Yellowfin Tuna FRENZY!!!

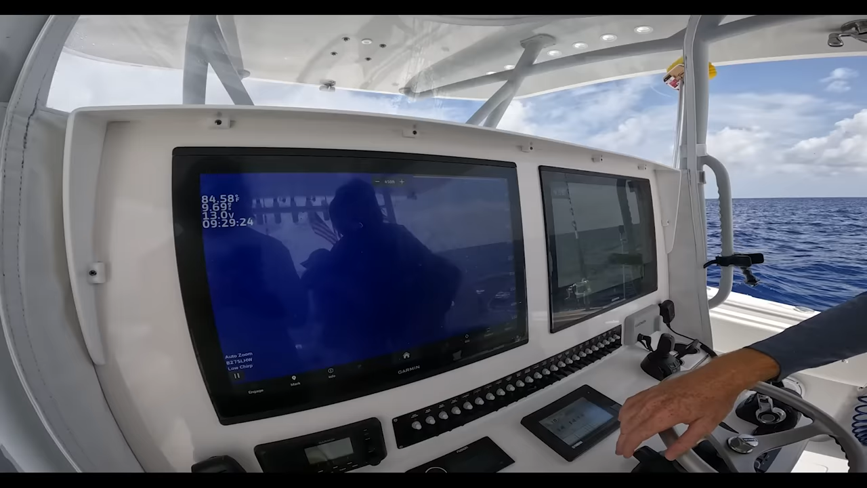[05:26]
oh there's little dots in there especially that it's a nice market two fishes